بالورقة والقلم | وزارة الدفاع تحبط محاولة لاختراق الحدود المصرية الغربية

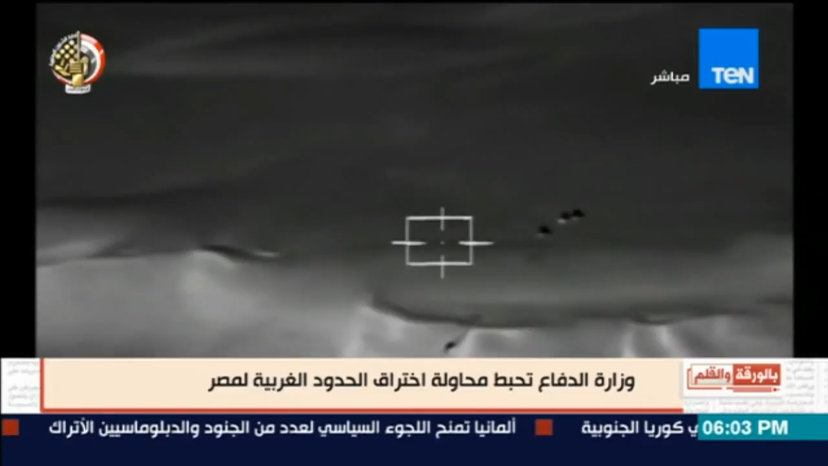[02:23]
استعدادا لتسلل إلى داخل الحدود المصرية على الاتجاه الاستراتيجي الغربي وبأوامر من القيادة العامة للقوات المسلحة أقلعت تشكيلات من القوات الجوية لاستطلاع المنطقة الحدودية واكتشاف
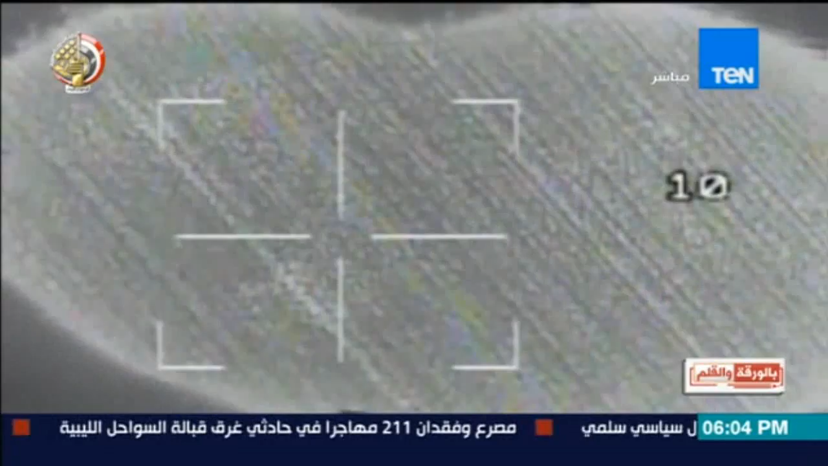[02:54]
دفع رباعي محملة بكميات من الأسلحة والذخائر
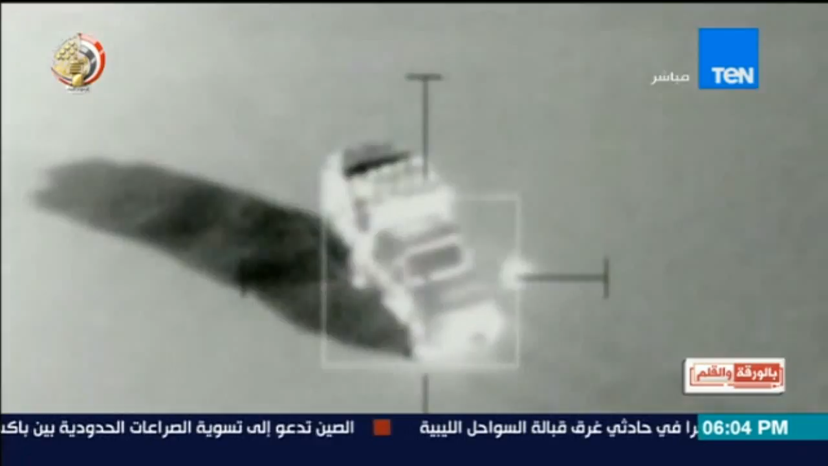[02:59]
والمواد المهربة وتدميرها بشكل كامل فيما استمرت القوات الجوية وعناصر حرس الحدود فاستطلع وتمشيط المنطقة الحدودية لملاحقة وضبط العناصر الإجرامية واتخاذ الإجراءات القانونية حيالهم ترجمة نانسي قنقر